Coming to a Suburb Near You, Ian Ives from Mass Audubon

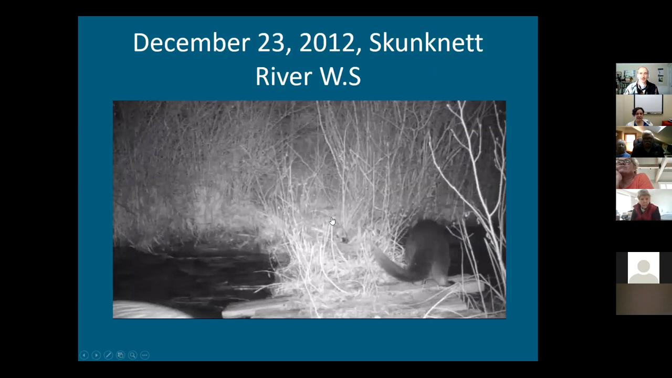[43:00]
a weasel what kind of weasel is this
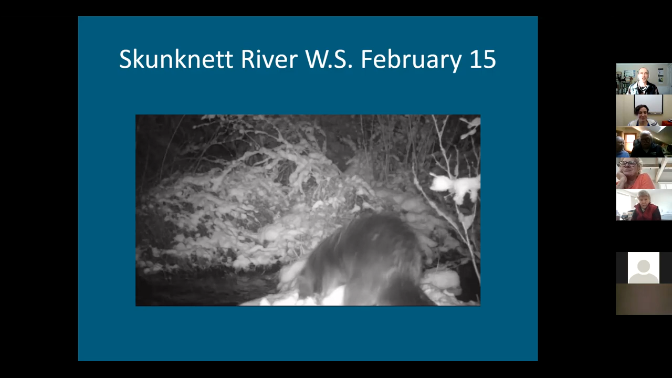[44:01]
water side dens where they raise their pups otters will always use banks adjacent or in water to raise their young so that they can access these dens via the water for safety purposes and these photos i just showed you were taken at skunknet river uh sanctuary i'll do a quick another one for you that's a bridge that they're on and again driving home the point that these otters will use
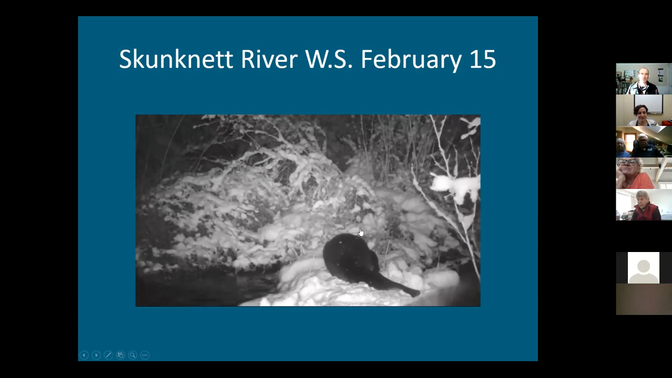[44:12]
man-made structures to get from point a to point b they feel they can do so safely there's not much cuter than a river otter
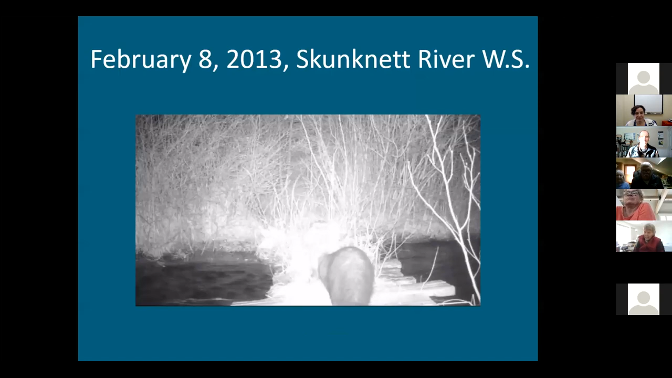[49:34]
great video huh here's another video of a fisher at the same bridge at skunknet where we saw the otter so we set up a game camera that winter left it up for about three weeks and over that period of time we caught images of a fisher otter mink uh coyote and several species of duck all using that same spot